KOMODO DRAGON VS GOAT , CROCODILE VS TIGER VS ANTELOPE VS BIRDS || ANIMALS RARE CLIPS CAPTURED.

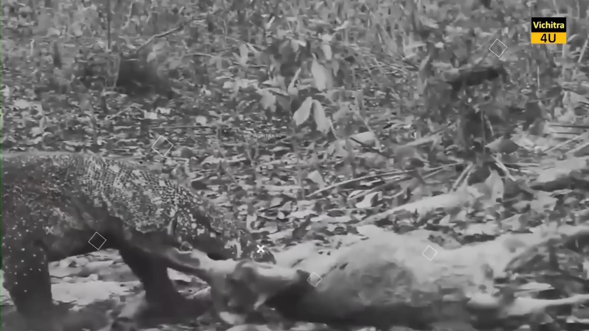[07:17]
है लेकिन अंत में ड्रेगन की जीत होती है वो बकरी को पकड़ लेता है और आराम से अपना पेट भरता है ये